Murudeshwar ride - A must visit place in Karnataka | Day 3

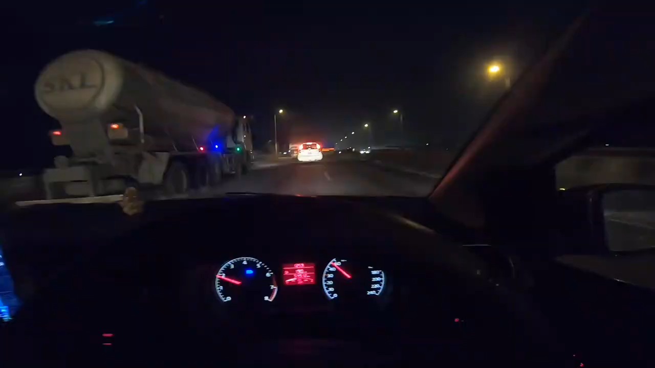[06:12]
आज का ओवरऑल एक्सपीरियंस बहुत ही अच्छा था। मुर्डेश्वर गए, जॉग फॉल्स गए, जॉग फॉल्स में भी ड्रोन शूट लिया, काफ़ी सारे बच्चे आ गए वहाँ पर देखने के लिए।
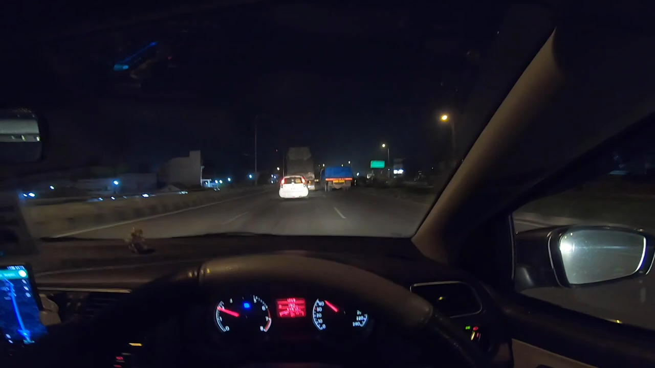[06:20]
तो रोड थोड़ा सा बीच में मेरे को काफ़ी ज़्यादा प्रॉब्लम हुआ क्योंकि नाइट हो चुका था एंड वो काइंड ऑफ
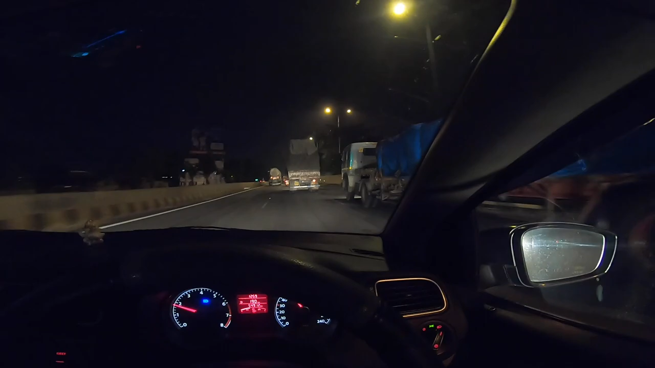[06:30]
सिंगल लेन हाईवे था, मतलब स्टेट हाईवे, आप जानते ही हैं कैसा होता है। आज का व्लॉग यहीं पे एंड करते हैं।